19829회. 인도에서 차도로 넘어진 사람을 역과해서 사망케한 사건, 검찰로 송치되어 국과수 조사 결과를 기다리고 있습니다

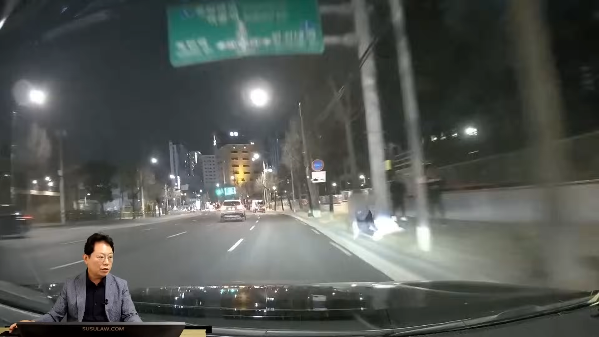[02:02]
여기 가는데 쥐객이 이렇게 넘어졌어요. 이거보다는 이 사건 도로교통단에서 도저히 쓰러질 때 거리가 도저히 못 먹힌다. 불강력이다.